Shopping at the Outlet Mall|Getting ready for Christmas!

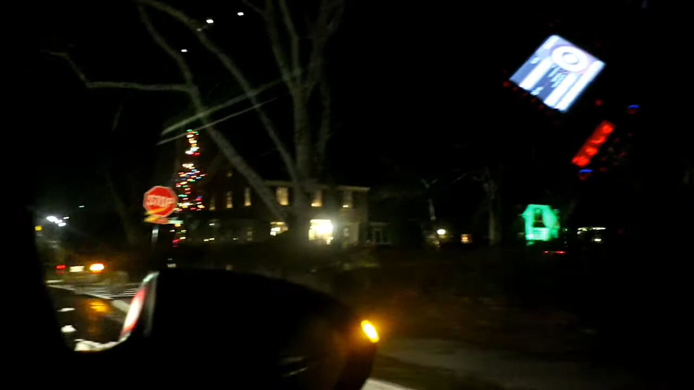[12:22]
Look at that big old tree in the back of that yard Oh damn
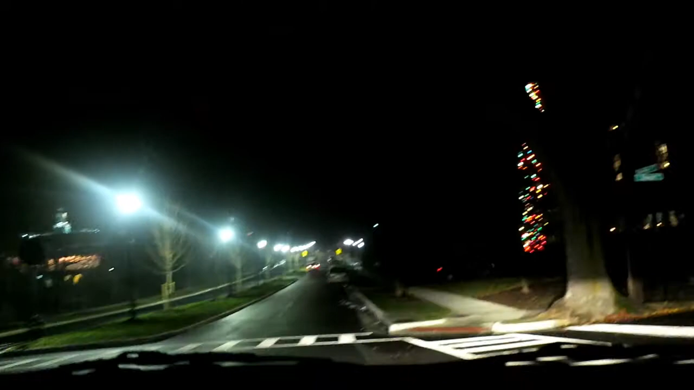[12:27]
That's tall That's a tall one Oh yeah
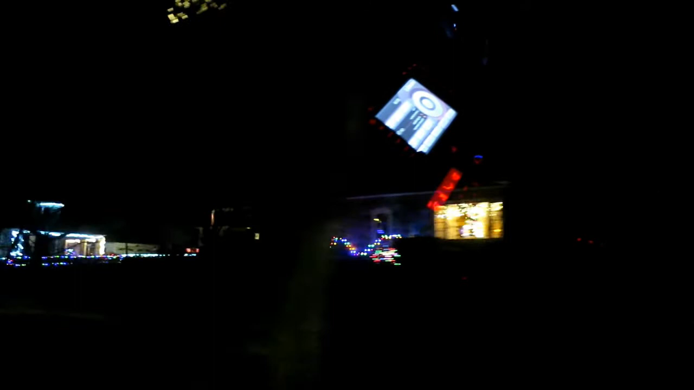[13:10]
Look at those lights there Wow We'll send a holiday greeting from the heart We'll send a holiday greeting from the heart We'll bring a Christmas message to family and friends We'll have to decorate up down the ridge street here is it No Not too much Not E-L-F-L-I-N-E It's on David Street 353